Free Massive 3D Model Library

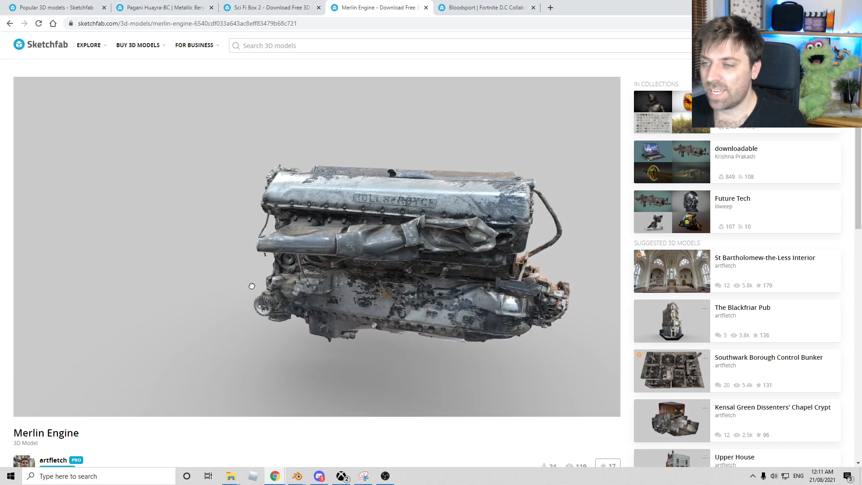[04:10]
Look at this engine looks Let's jump over into blender and we'll check it out. And so I set up some three point lighting really quick.
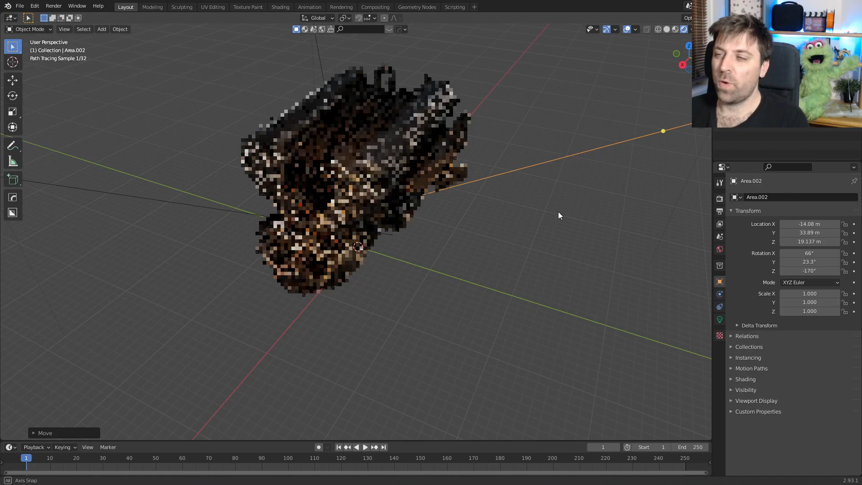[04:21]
And if you look at the really nice details. Now I'd be wary about some of these things, because if I press tab, you will see if I press tab, you will see that this thing is dense.
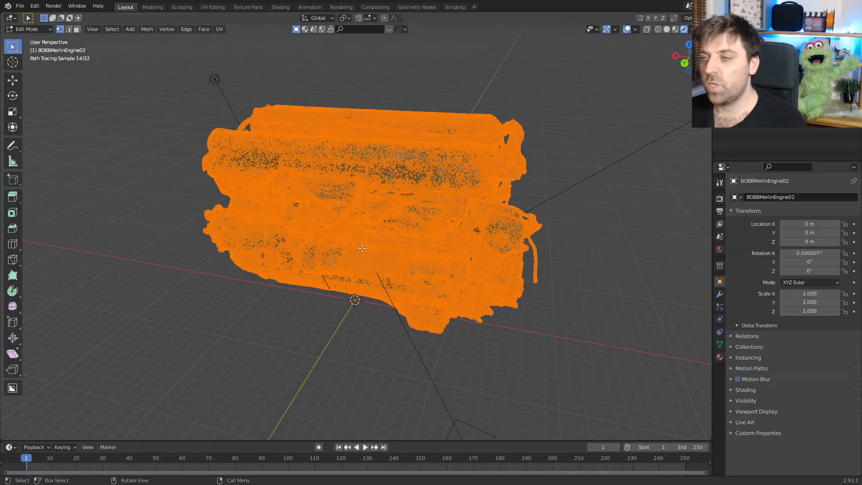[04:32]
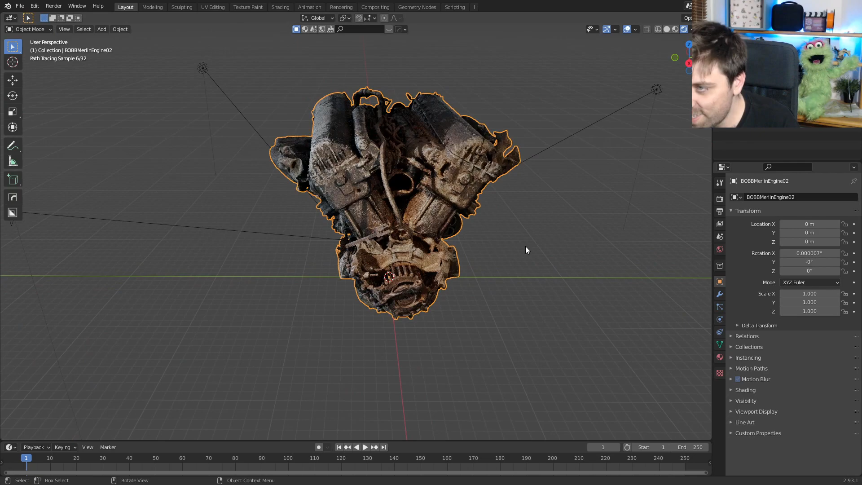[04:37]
Um, but it looks quite nice.
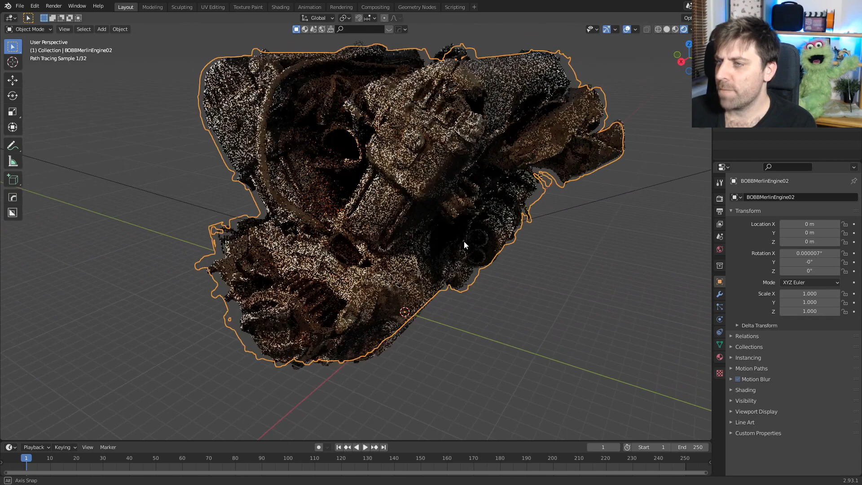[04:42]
Um, there's not a lot to learn from this model for me because it is purely photogrammetry.
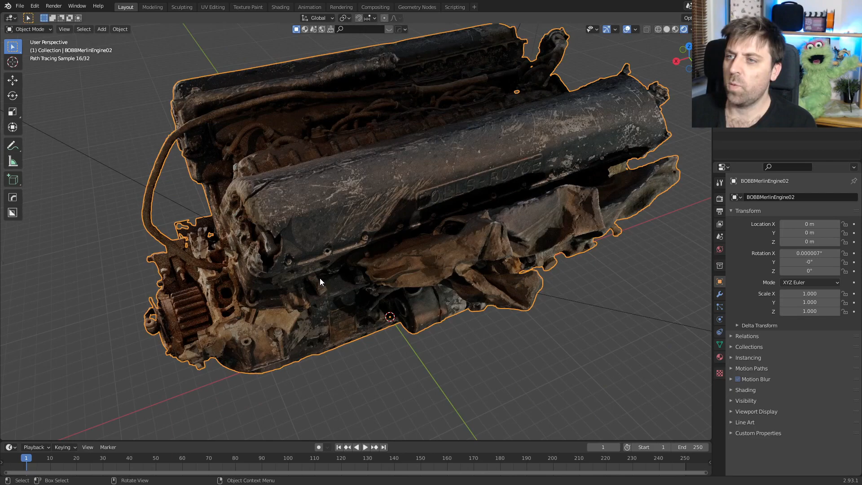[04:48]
I'm guessing it's photogrammetry. It looks photogrammetry. It doesn't look like modeling.
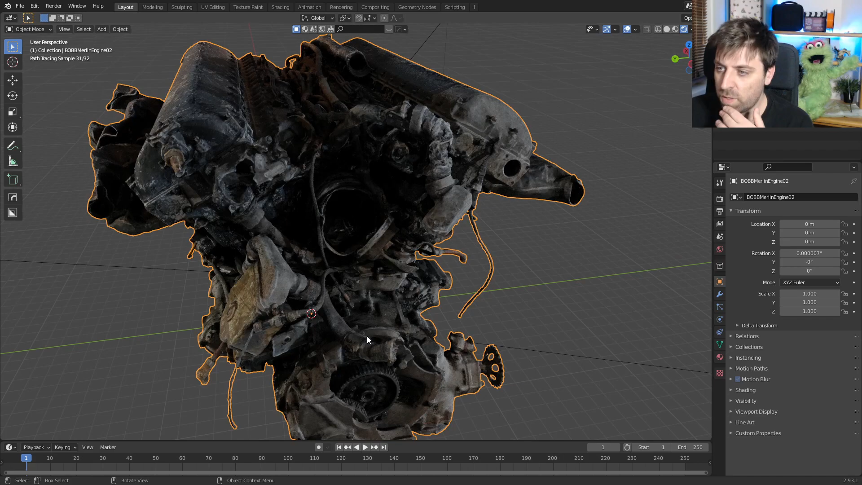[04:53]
Um, it seems like quite a bit of distortion, blah, blah, blah. There's no like gaps behind certain things. So for instance, this piece here looks like a plate and it looks like stuff should be behind,
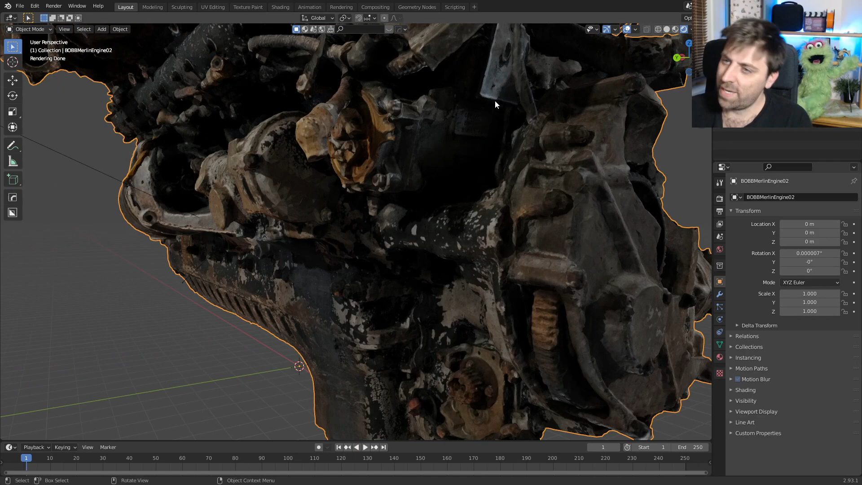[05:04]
um, should be clear behind it. But we can clearly see that there is a mesh there.